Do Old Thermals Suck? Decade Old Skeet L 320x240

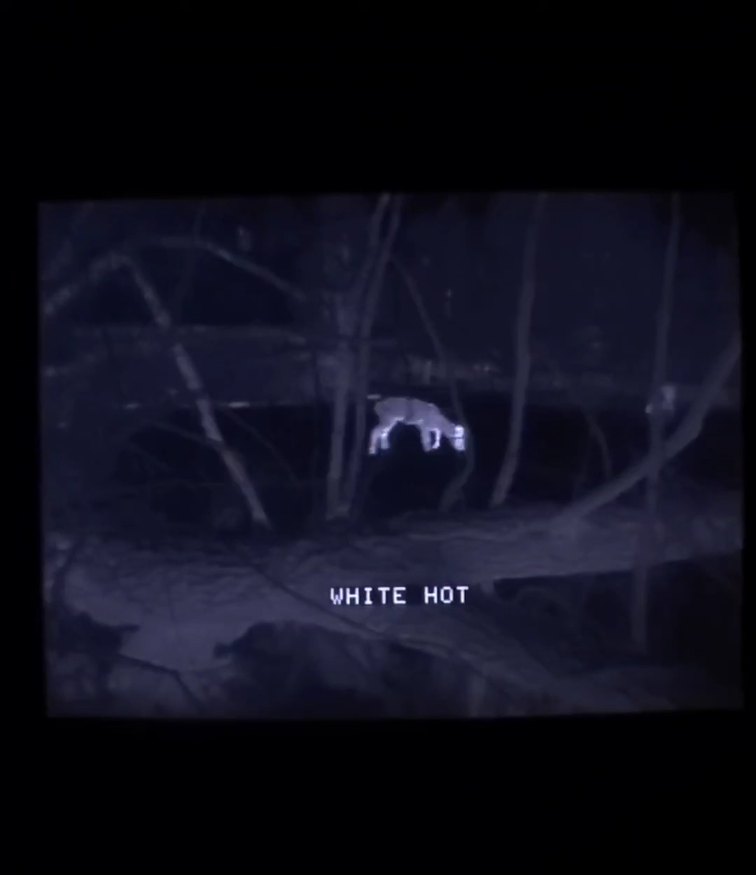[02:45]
White hot. And back to black hot. There we go.